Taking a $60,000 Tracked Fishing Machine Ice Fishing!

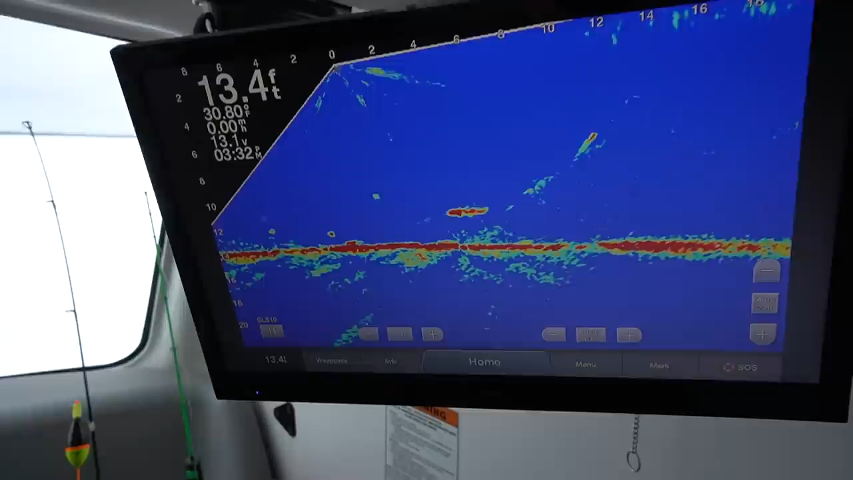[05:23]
On screen: depth 13.4 ft
Hey, yeah. Oh, come on. That is a pike. That's gotta be a pike. That could have been one of them pikes. Uh-huh. Yep.
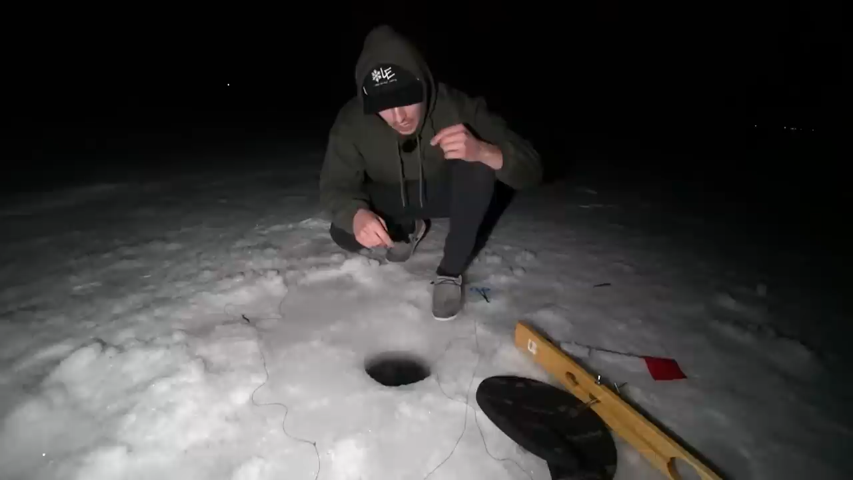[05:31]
Definitely a pike.
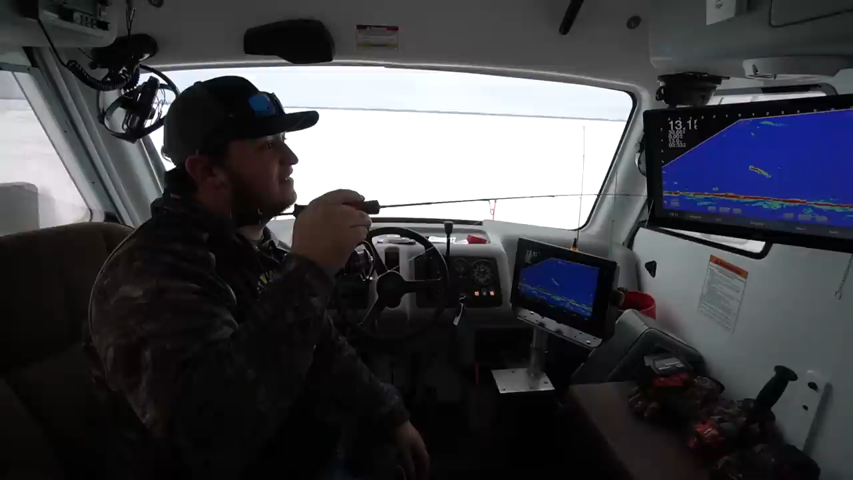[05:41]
He's nosing it. Come on. Let's see what you got, Big Rez. Alright, you're